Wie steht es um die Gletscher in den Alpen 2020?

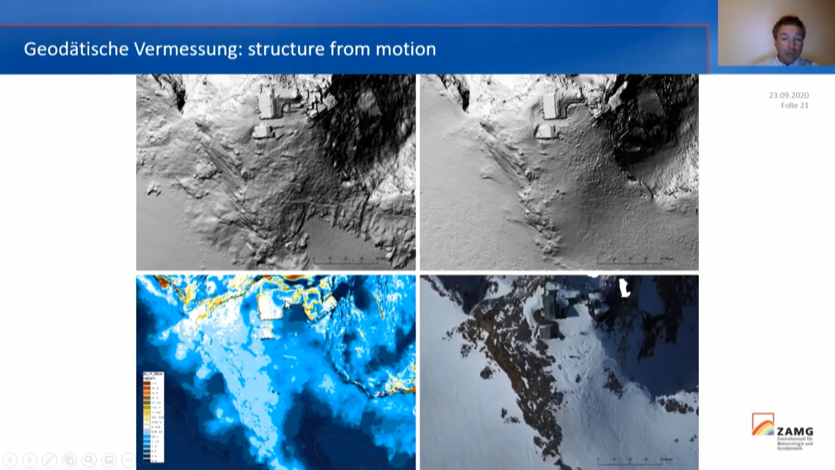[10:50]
Wie wir hier sehen, haben wir das Dach schneefrei. Und hier haben wir Schnee. Und diesen Schnee kommen wir aus den Drohnendaten ziemlich gut herausgefiltert. Das heißt, diese hoch aufgelösten Höhenmodelle funktionieren recht gut. Und diese werden jetzt zur flächenhaften Schneedeckenverteilung herangezogen.